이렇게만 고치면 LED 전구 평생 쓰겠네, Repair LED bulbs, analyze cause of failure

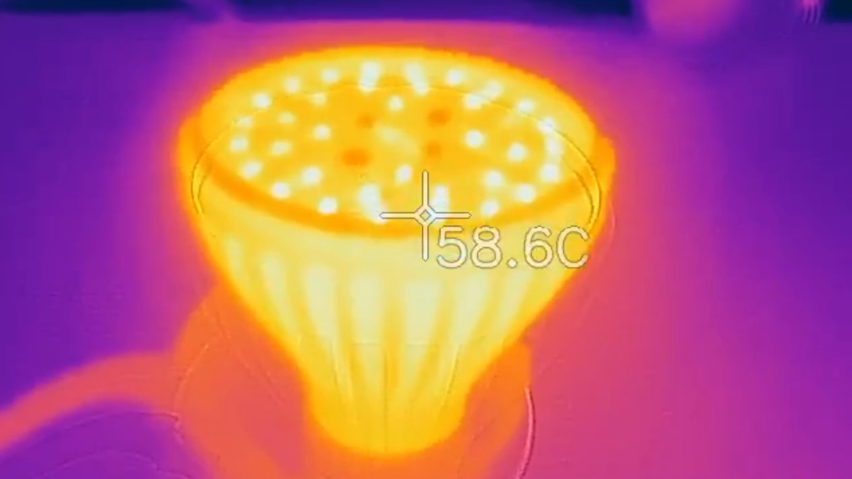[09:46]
On screen: spot 58.6°C
제가 그 20분 정도 어 켜놨습니다 따른 일 하느라고
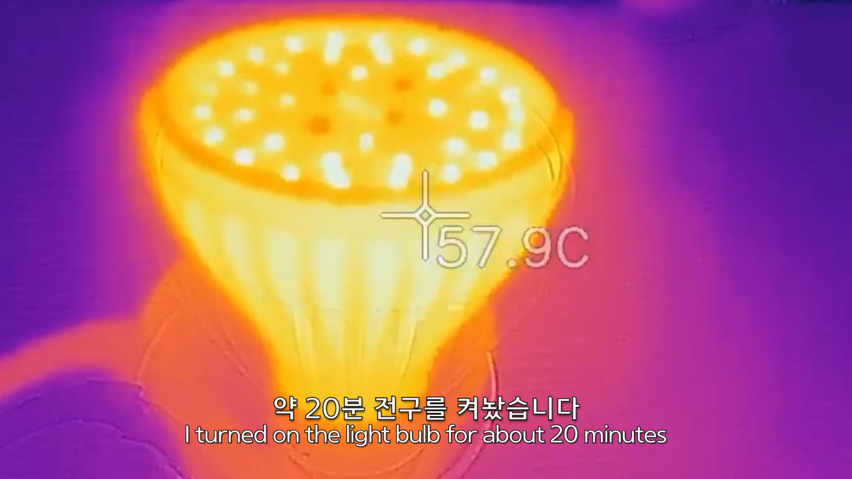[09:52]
On screen: spot 57.9°C
지금 열화상 카메라를 보고 있는데 어 위에서 볼까요
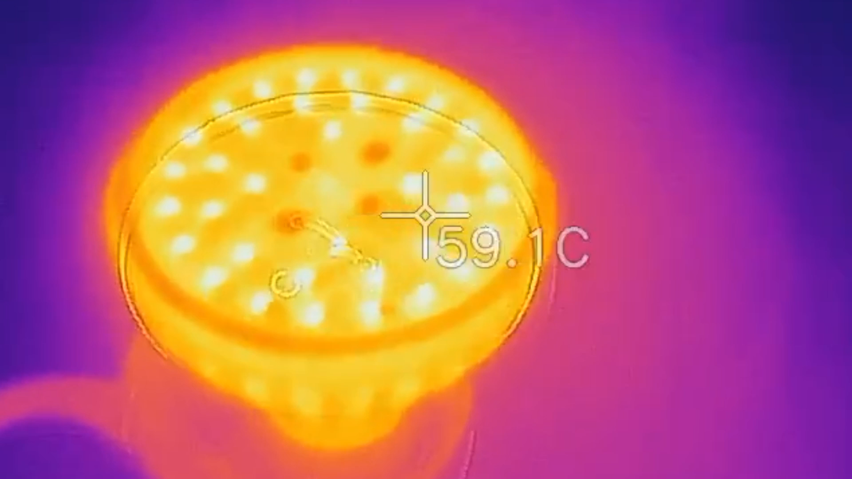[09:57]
On screen: spot 59.1°C
제일 뜨거운 게 61도 61도 정도 되죠 이제 이거 뚜껑 열어 놓은 상태구요
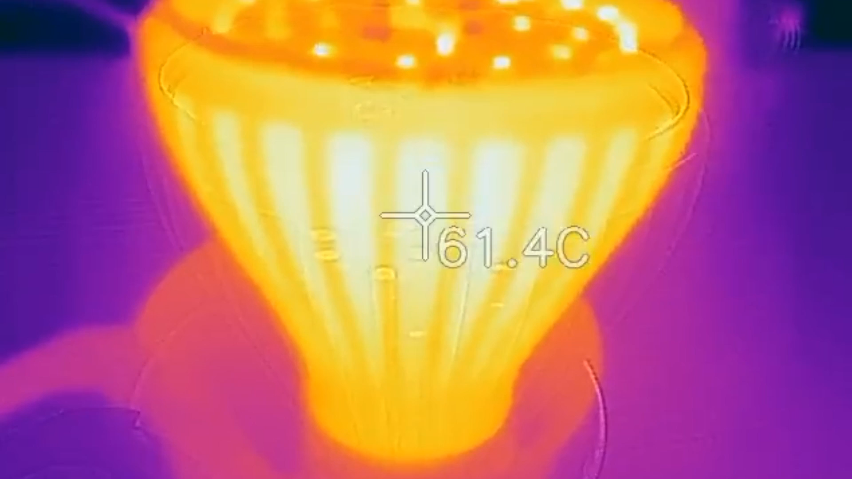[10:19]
On screen: spot 61.4°C
아마 요 led가 80도에서 100도 사이까지는 버티는 걸로 알고 있는데 어 요 상태에서 뚜껑 닫고
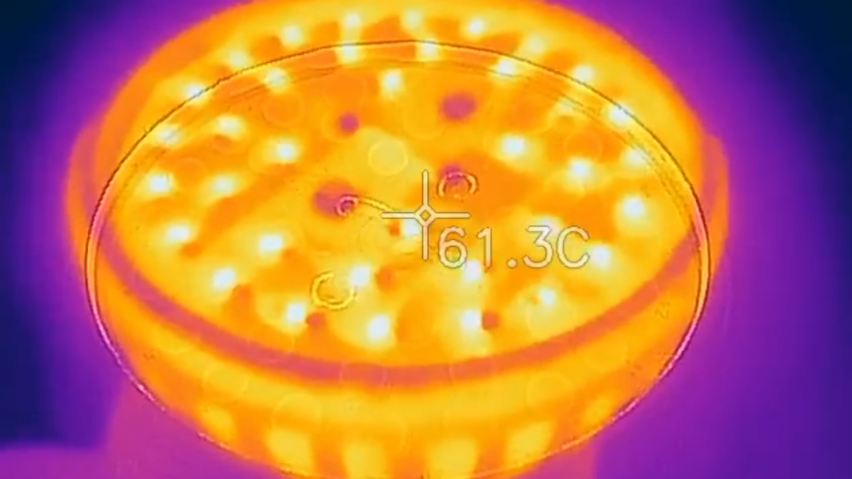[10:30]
On screen: spot 61.3°C
어 한번 다시 볼게요 예 지금 막 뚜껑 닫았구요 어 뚜껑까지 아직 열은 안 올라왔고
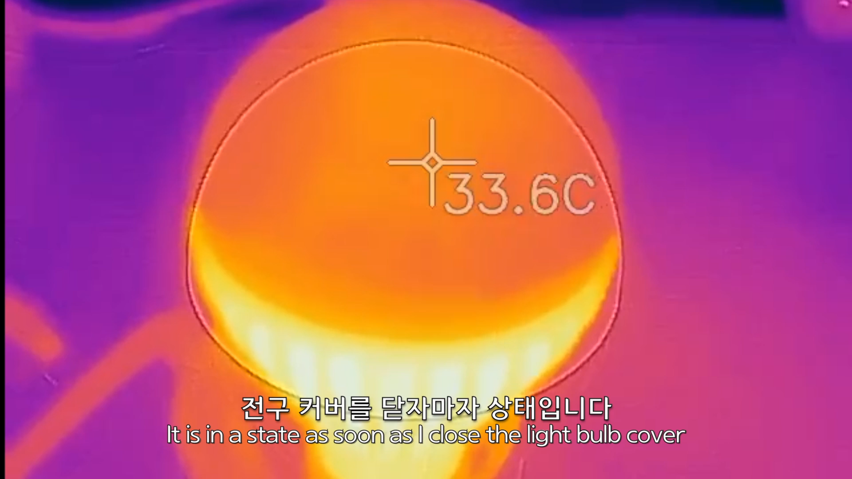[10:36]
On screen: spot 33.6°C
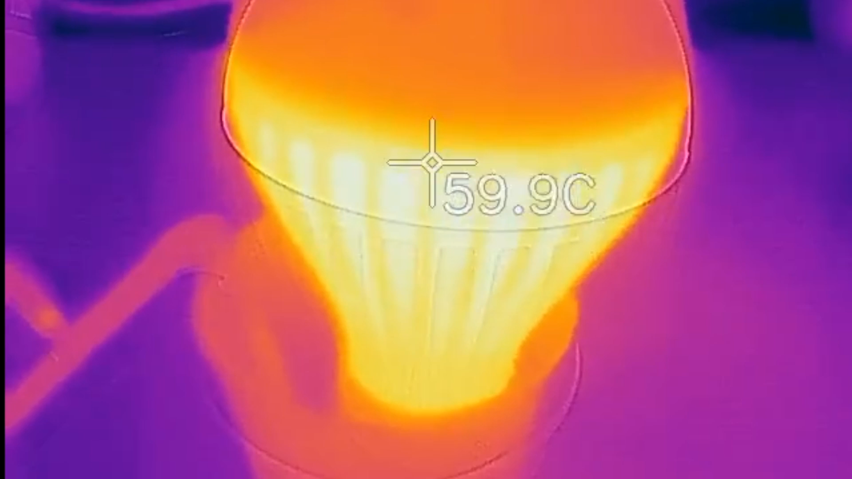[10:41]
On screen: spot 59.9°C
이제 여기 61도 이렇게 되죠
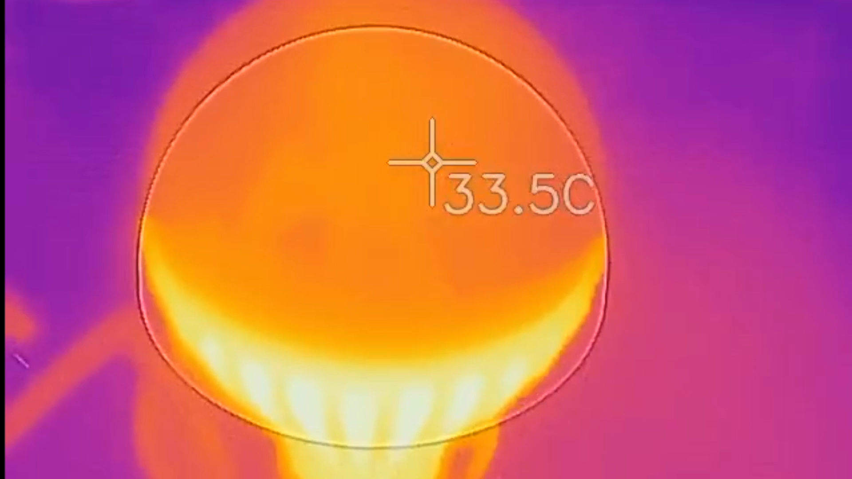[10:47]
On screen: spot 33.5°C
어 요 상태로 20분 정도 또 있다가 다시 한번 재 볼게요 예
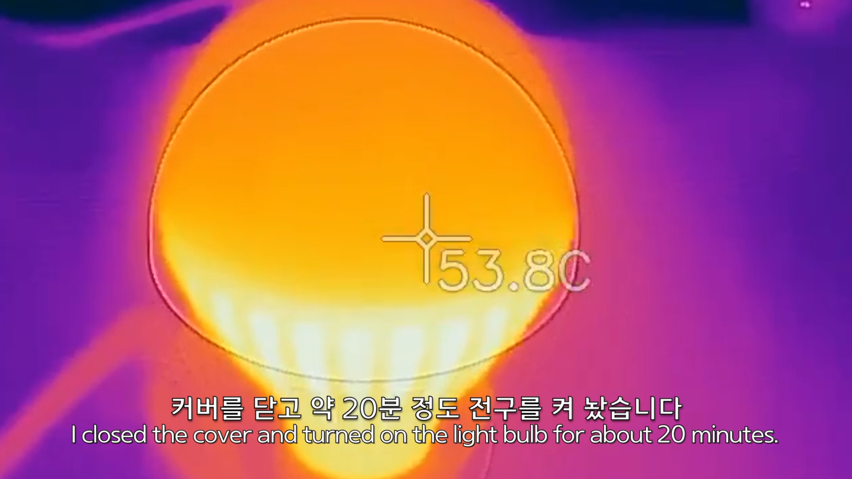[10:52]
On screen: spot 53.8°C
20분 있다가 이제 다시 왔는데 요 위에서 요 뚜껑을 보면은 한 47도
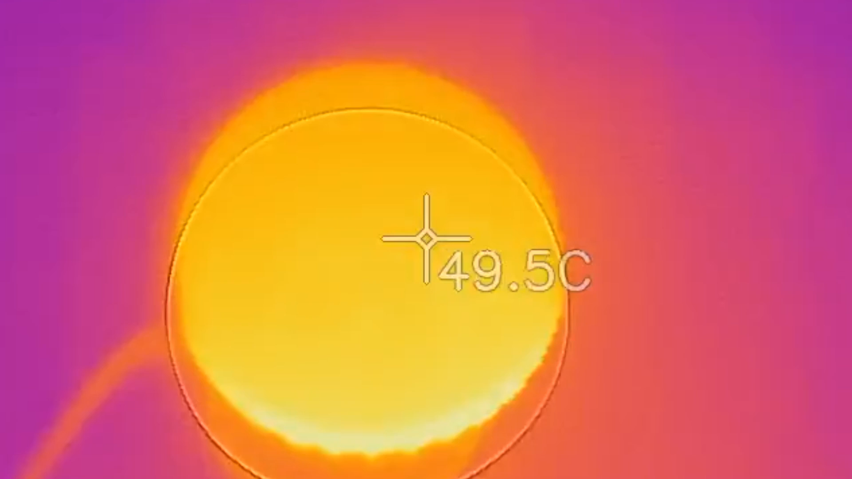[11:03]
On screen: spot 49.5°C
49도 이렇게 되구요 그 다음에 바디는